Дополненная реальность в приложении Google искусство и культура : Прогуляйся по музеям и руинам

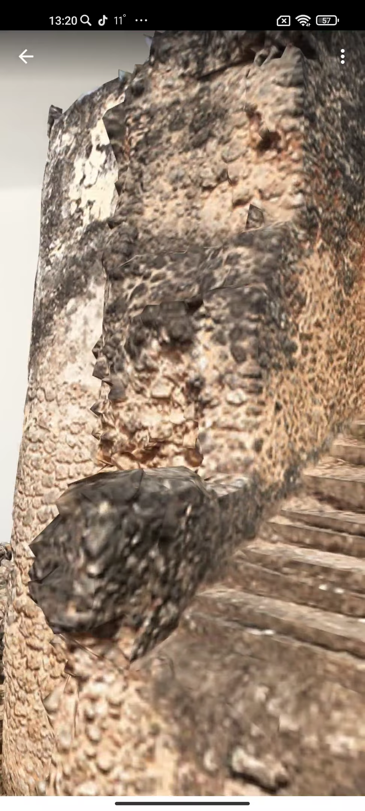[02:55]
Но он, видите, у меня прямо установлен в моем доме.